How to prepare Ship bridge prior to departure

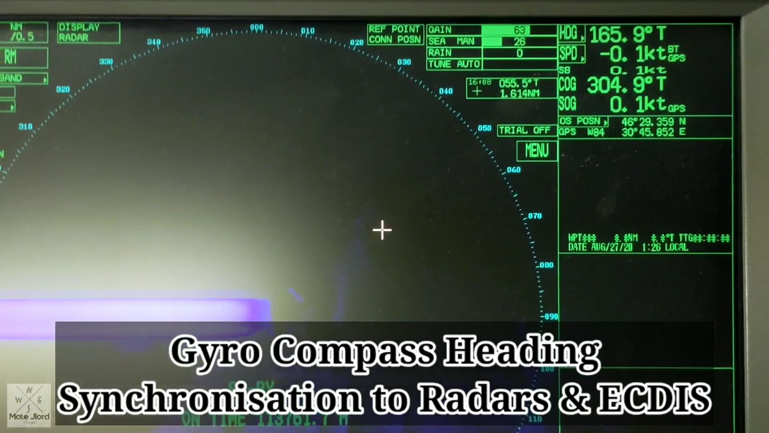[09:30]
So, this is our radar X-Pan. As you can see, the heading is also 165.9.
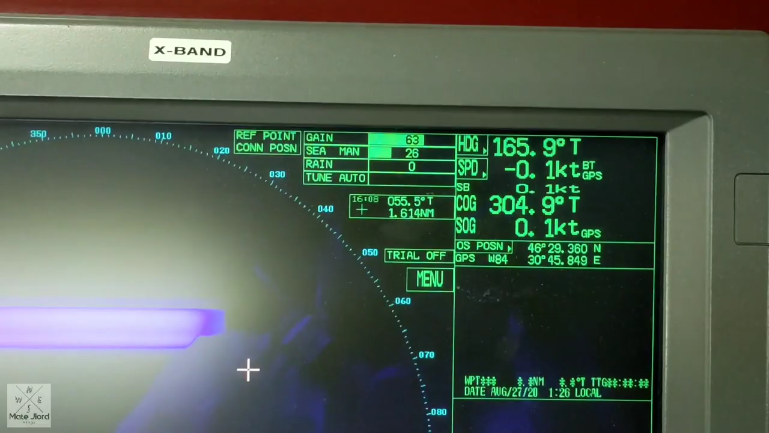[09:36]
So, it's important to compare this one, guys.
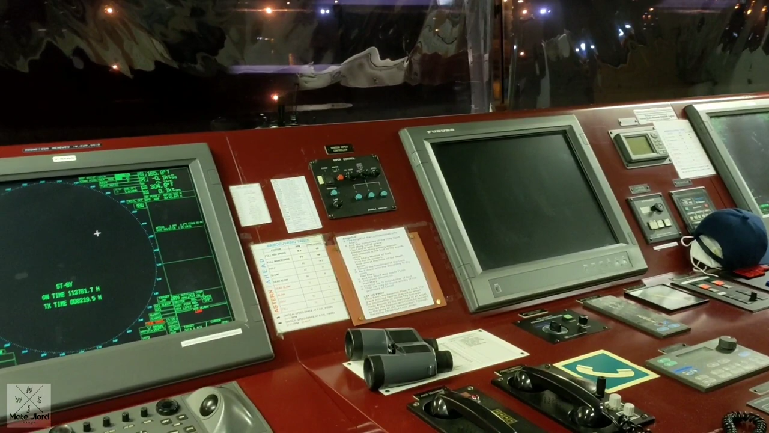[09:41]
So that the ship's heading will be correct, during the departure.